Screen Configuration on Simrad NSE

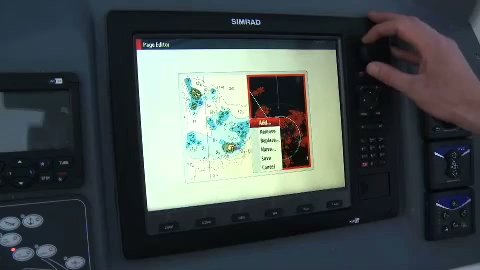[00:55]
I also want to have radar and I think it would be nice to have an autopilot across the bottom as well.
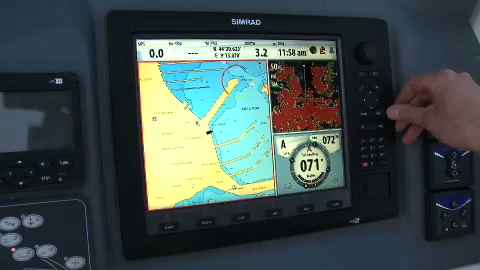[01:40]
Now I can take across to make the chart a bit bigger, maybe have the radar a bit bigger on the autopilot a bit smaller. Enter to accept. And there we go. And that's how easy it is to customise your display on the NSE.